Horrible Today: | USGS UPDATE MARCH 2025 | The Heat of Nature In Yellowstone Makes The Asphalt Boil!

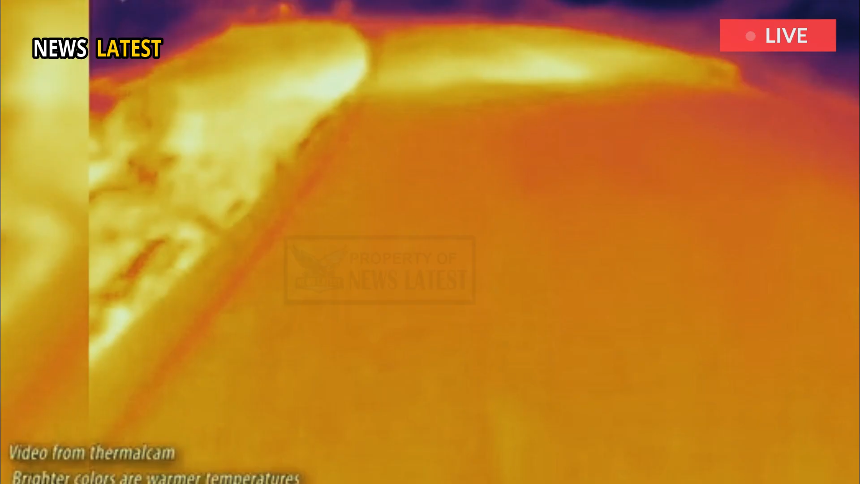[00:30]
of the asphalt in the area winds up pretty close to boiling ground